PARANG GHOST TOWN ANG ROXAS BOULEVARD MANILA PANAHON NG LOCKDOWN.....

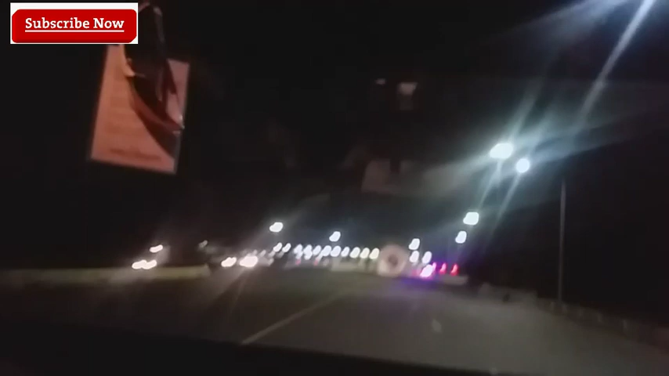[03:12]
Dati, mga ganitong uras Mag-alas 6 Ngayon guys, nung nakikita nyo Alos ulang-alos sasakyan